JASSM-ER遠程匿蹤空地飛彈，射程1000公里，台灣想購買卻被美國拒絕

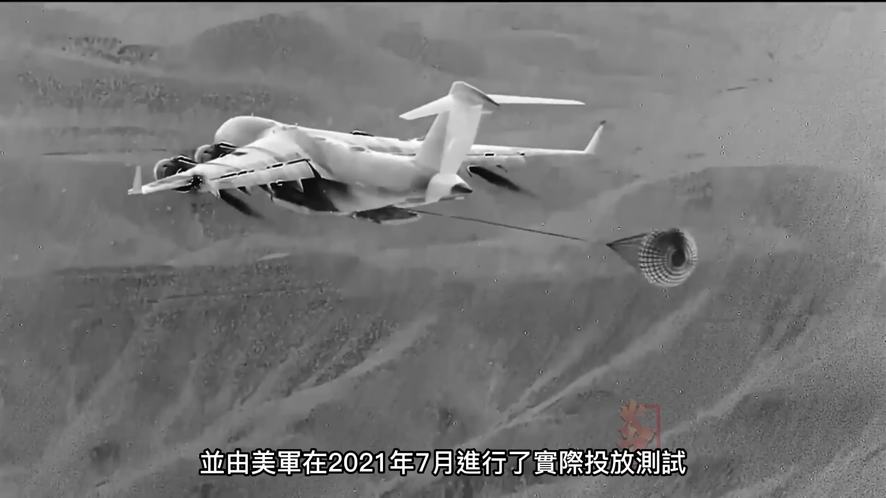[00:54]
进行了实际投放测试今天我们不聊这个因为